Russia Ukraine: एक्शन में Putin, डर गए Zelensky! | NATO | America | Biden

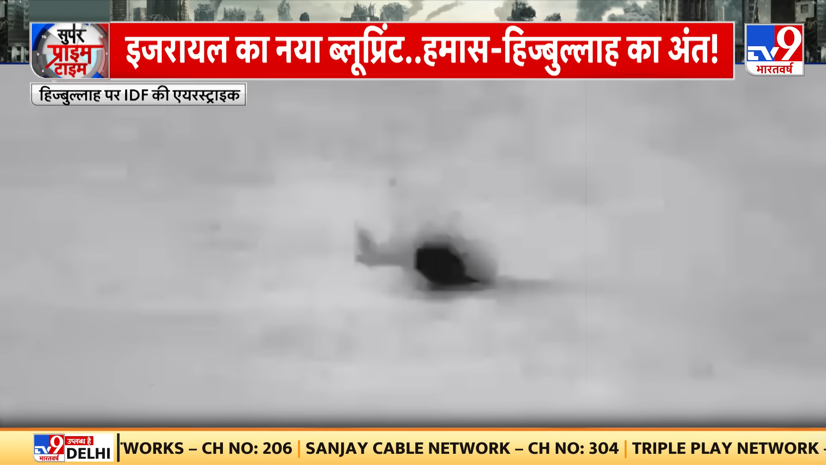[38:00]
ये खान यूनिस चाई तस्वीर है जहां हमास के सीनिय कमांडर को मारने के लिए एस्ट्राइक की